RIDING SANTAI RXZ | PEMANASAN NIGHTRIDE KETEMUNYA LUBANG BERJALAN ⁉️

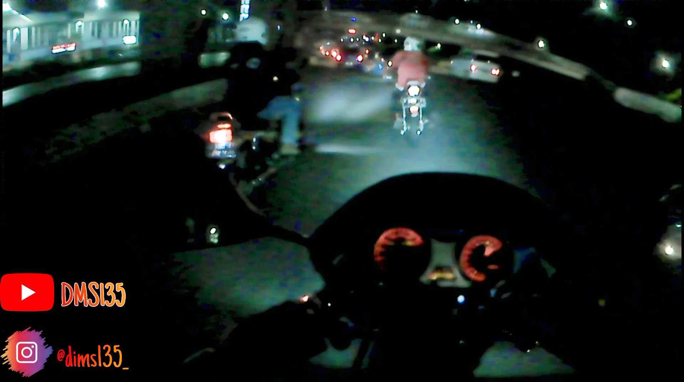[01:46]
kita nggak tahu jalan ya, kita ngintil aja dari belakang dah. Ini jalannya gelombang parah ya. Tuh. Net.